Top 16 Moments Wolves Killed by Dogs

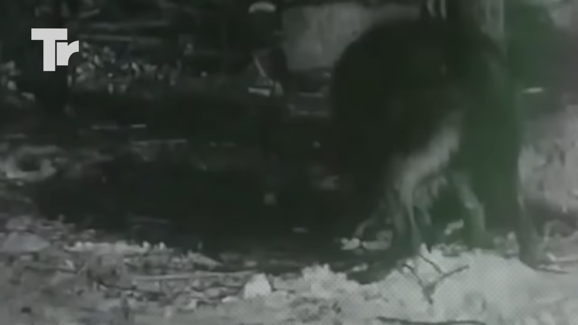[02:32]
When it took down one of them, it went on for the other one. The shepherd dog managed to kill two wolves the same night.
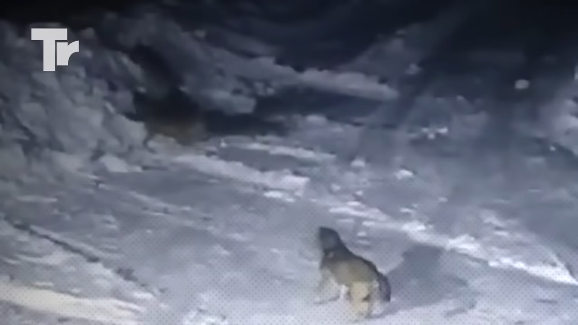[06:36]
They slashed apart one of the dogs while the other was looking at them, don't know what to do. You can look at the tail of the dog.